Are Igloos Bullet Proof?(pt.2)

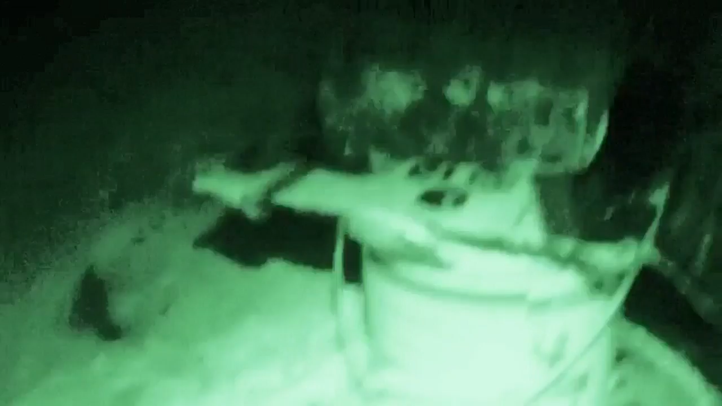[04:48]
so I'm going to completely freeze this I'm going to wait about two days and it shouldn't be warm because it's freezing cold
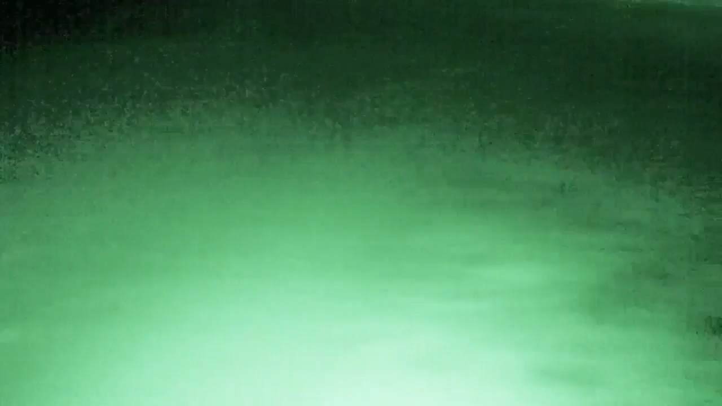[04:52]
out here
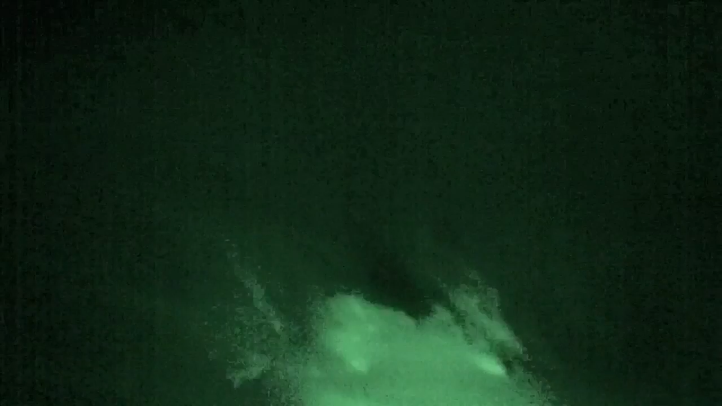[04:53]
yeah I don't know if you can see the wake of the snow there that's pretty cool cool
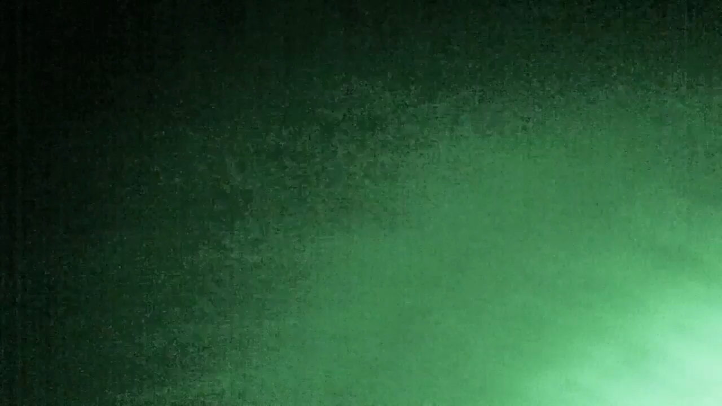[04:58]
cold
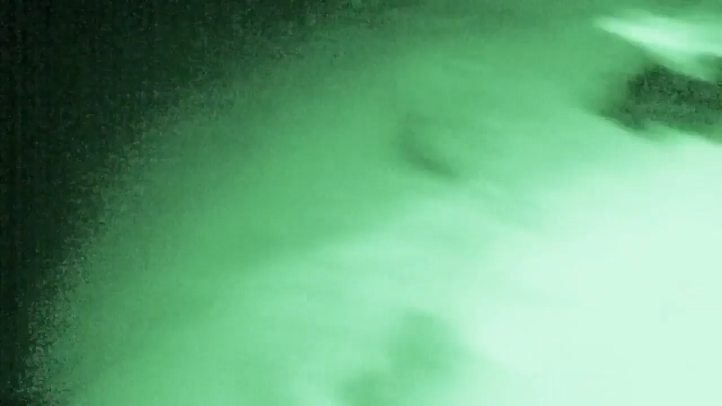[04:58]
yeah this piece of cardboard should keep the lid
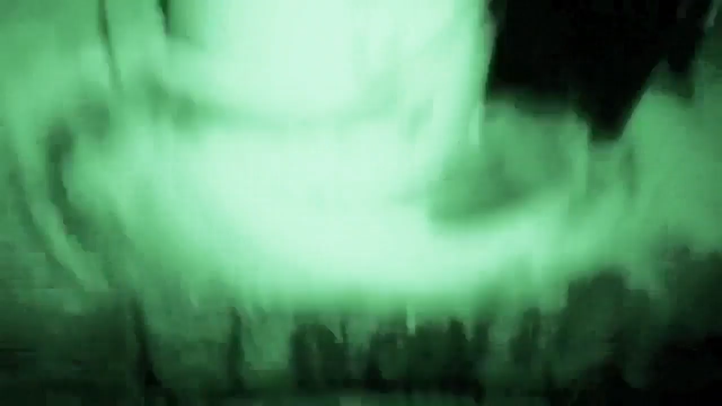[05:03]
on here